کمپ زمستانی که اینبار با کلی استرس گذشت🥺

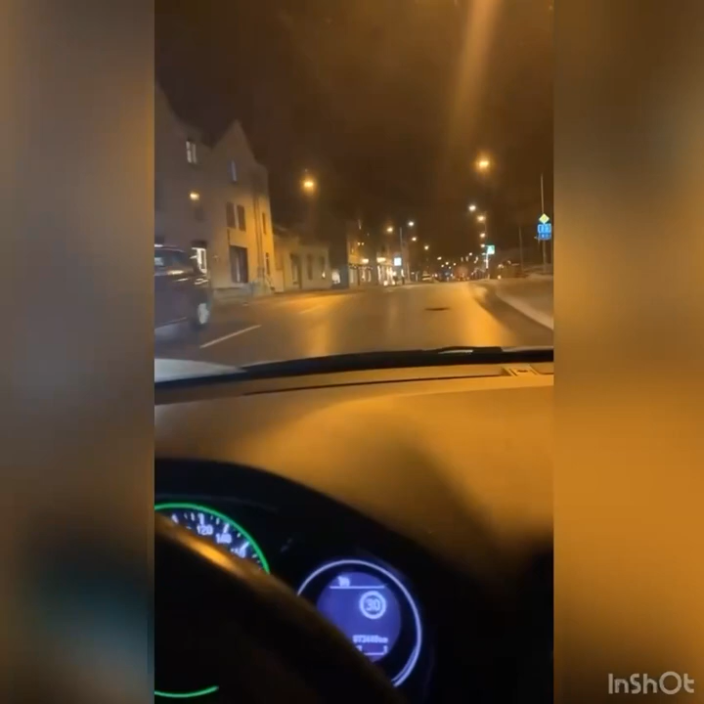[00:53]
حالا من ساعت 4 امروز تعطیل کردم، جمعه ها ساعت 4 تعطیل میشم، که الان هم دارم میرم سمت همکارام که همه با هم بریم برای کمپ کردن. و اینکه همین دیگه، با من همراه باشین که امیدوارم یک شب هیجان انگیز داشته باشیم و مثل دفعه های قبل کلی حیوان دور بر ما نباشن.
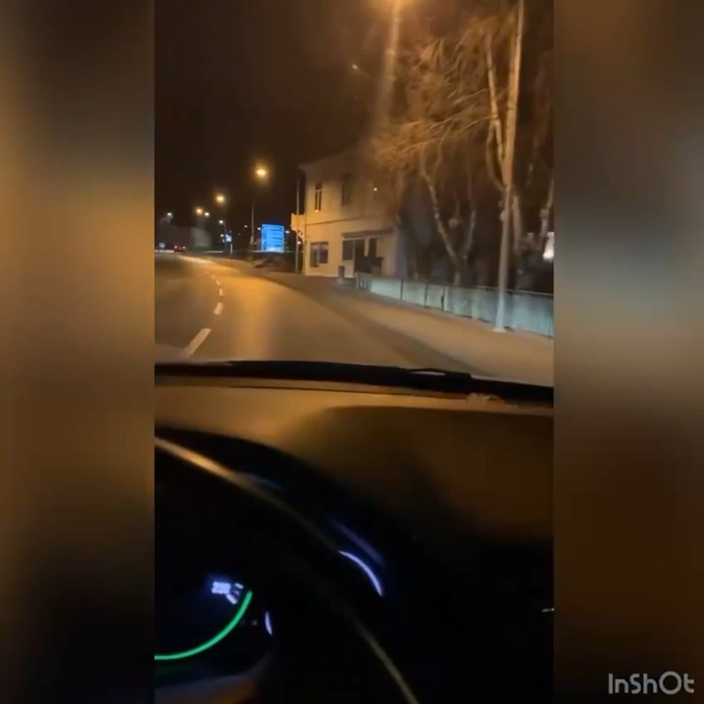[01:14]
البته الان یه ذره تاریک شده، یه ذره کار سخت میشه به خاطر که حالا البته زمستون همیشه زود تاریک میشه، ولی کار از این بابت سخت میشه که ما باید چادر بزنیم و امیدوارم که بتونم، برای اولین بار میخوام چادر بزنم و امیدوارم که بتونم پسش بر بیام. همین دیگه، با من همراه باشین و فعلا.
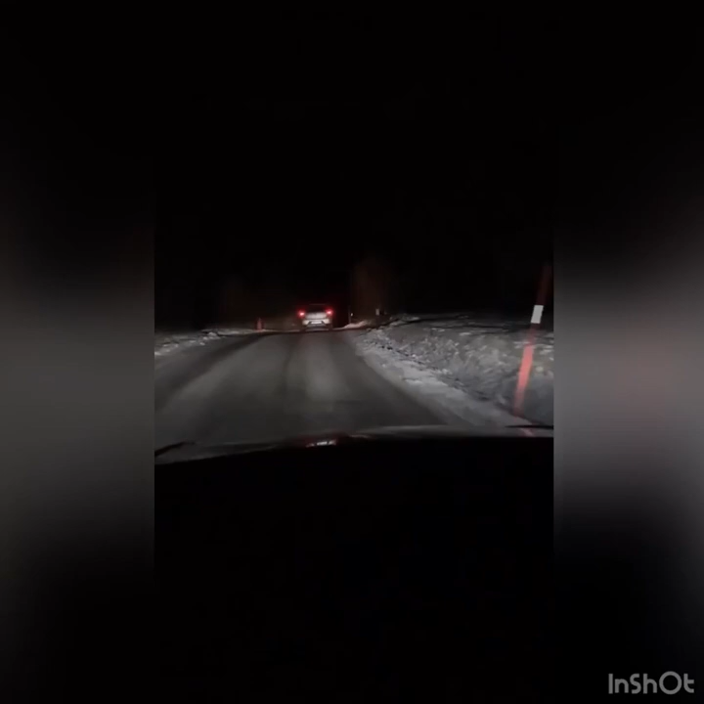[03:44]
حالا هنوز ما به جنگل اصلی نرسیدیم، هنوز اینجا اوکیه، ولی وقتی که هرچی جلوتر میری و میری تو جنگل دیگه خیلی تاریکتر و یه ذره پیدا کردن مسیر سخت میشه. خاطر همین دیگه من با حرفه‌ای میرم و گفتم که شما جلو برید. حالا این دوتا ماشین هم که میبینید دوستام هستن که دارن میرن و حالا بازم براتون استوری میذارم فعلا. خب اساسا من اول نباید تو این جاده یخ زده براتون استوری بگیرم، ولی خب حالا سعی میکنم که مراقب باشم و براتون استوری بگیرم.
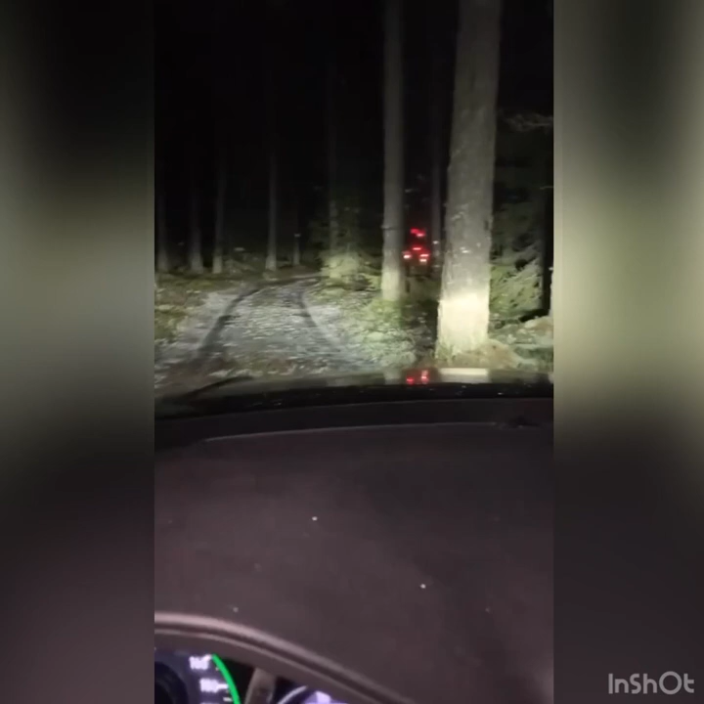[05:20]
یه بندی بود اینجا، یه بندی بود اینجا، بعد ما این بند رو دیگه همکارم کنار زد و الان اومدیم توی اینجا. خیلی تنگ است، من نمیتونم ماشین که دارم میرم همیزر استرس دارم که به درخت ها نخورم
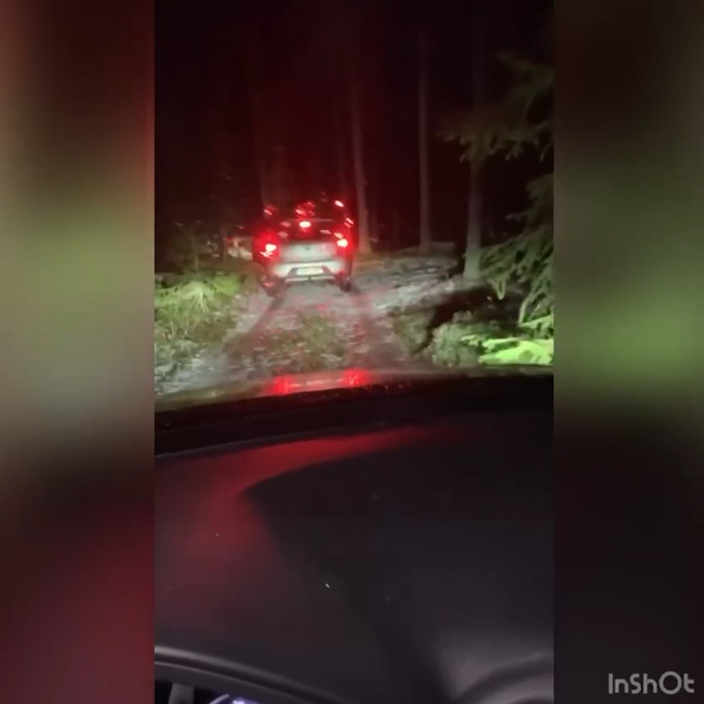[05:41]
و امیدوارم که دیگه همینجا بیستیم چون دیگه خیلی جاده تنگ شده. چطوری برگردم؟ یعنی چطوری دور بزنم؟ امیدوارم که خوب پیش بره.
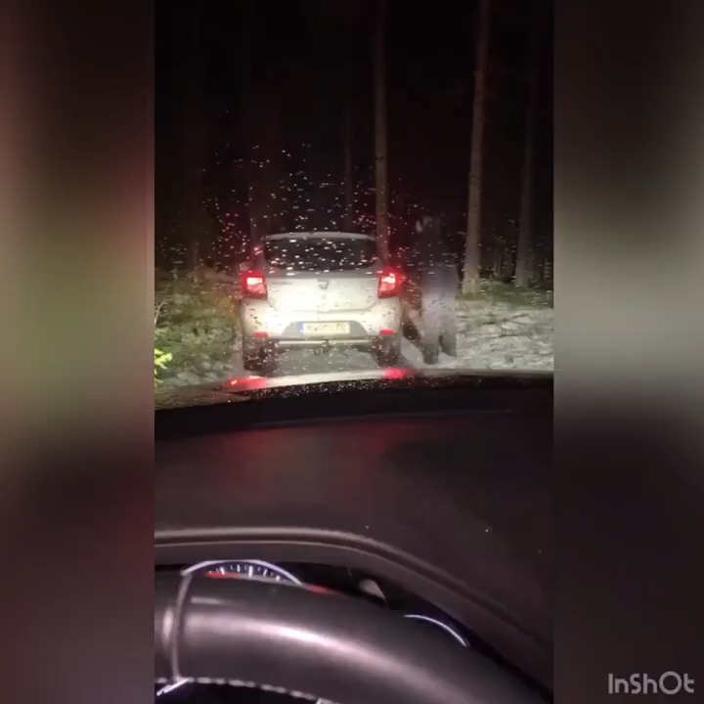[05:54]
خلاصه الان همکار من که جلوتر از هر دوتای ما بود رفت جلوتر با ماشینش و ببینه که آیا میشه با ماشین بریم یا نه. و خیلی آخه دیگه الان تنگ شده جاده، انقدر تنگ شده که من هر لحظه احساس میکنم که ماشین ممکنه از چپ و راست به درخت و اینا بخوره. و حالا ببینیم که چی میشه دیگه. صبر میکنم تا ببینم که همکارم برگرده. بارون چی میگی وسط؟